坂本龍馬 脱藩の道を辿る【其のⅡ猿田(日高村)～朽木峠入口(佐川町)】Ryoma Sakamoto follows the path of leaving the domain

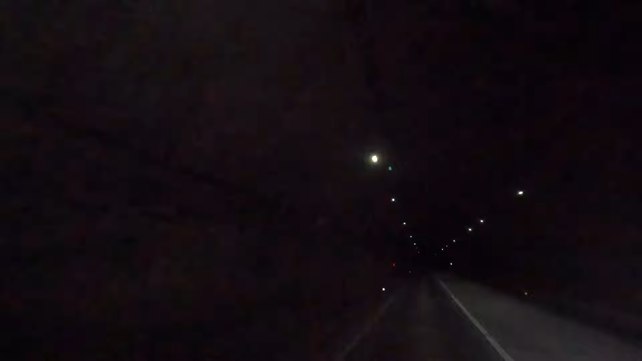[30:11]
戸賀野トンネルは1067メートルあり1990年に竣工していますトンネルを抜けました